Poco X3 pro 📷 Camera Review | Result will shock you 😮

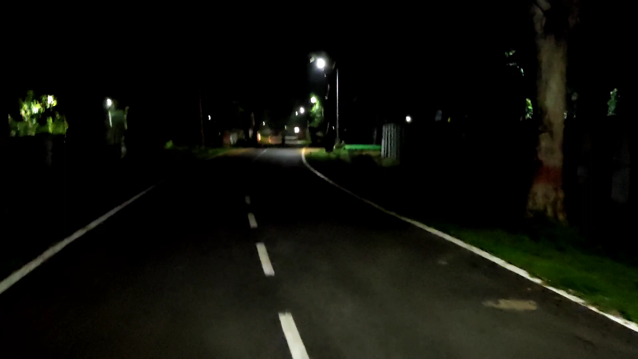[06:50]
बैक कैमरे से नाइट वीडियो शूट क्या हूं स्ट्रीट में रोड में मतलब दिसरते आप लोग कैसा लग रहा है गाईस यह वीडियो यह कुछ